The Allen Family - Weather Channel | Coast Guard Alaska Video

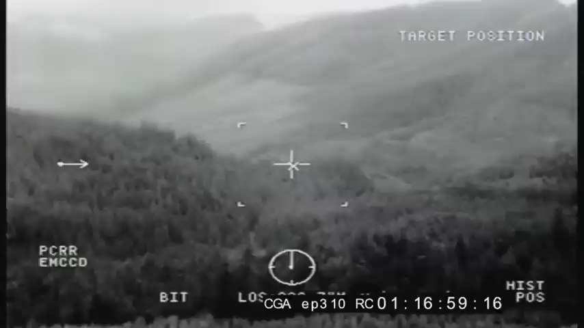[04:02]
It was going to be a max height hoist, and the terrain was very rugged.
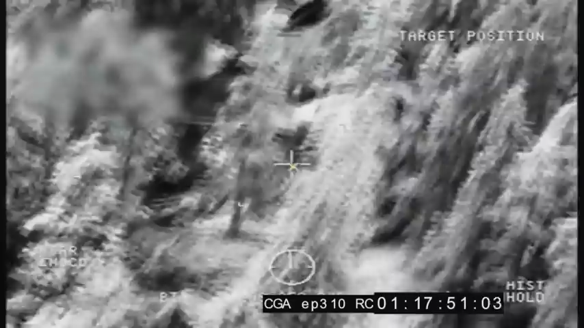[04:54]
Where is the freaking crash at? I wonder if it's out there. Dude, I think it's, you see right out your door, right to the right of it, there's something on the ground.
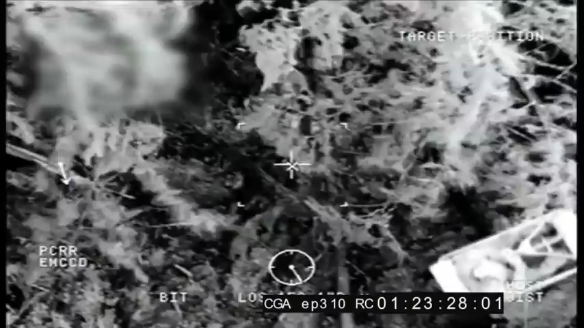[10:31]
That went fine. Baskets coming inside the cabin.
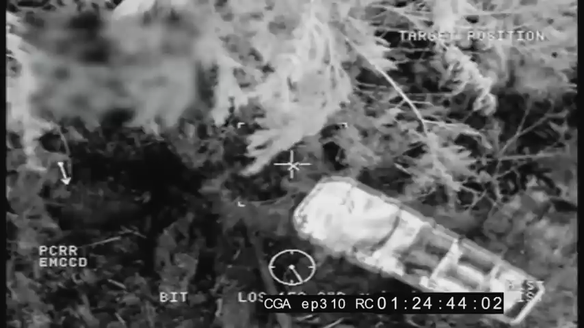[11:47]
The final victim had a back injury that we did not know how severe it was. Litters inherently don't ride well when they are hoisted, much less when they're hoisted at about 180 feet of cable.